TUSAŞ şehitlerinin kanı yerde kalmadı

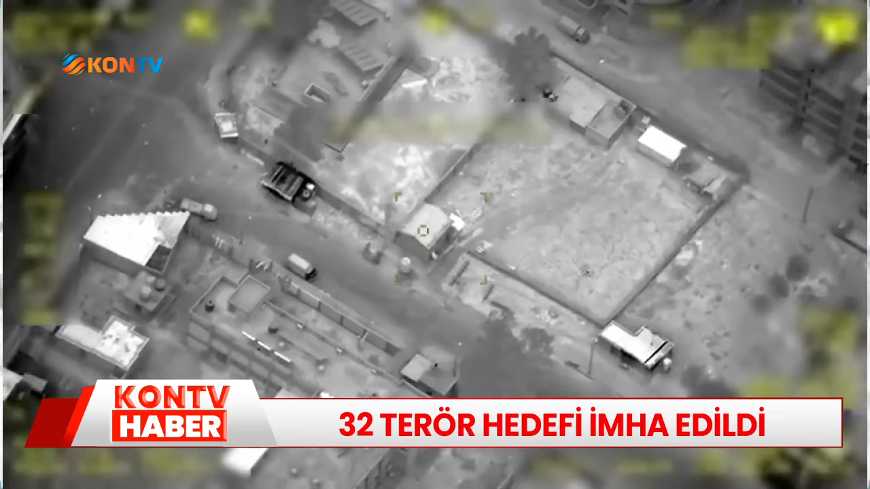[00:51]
ve Suriye'nin kuzeyinde bulunan terörist hedeflerine 23 Ekim 2024'te hava harekatı icra edilmiş,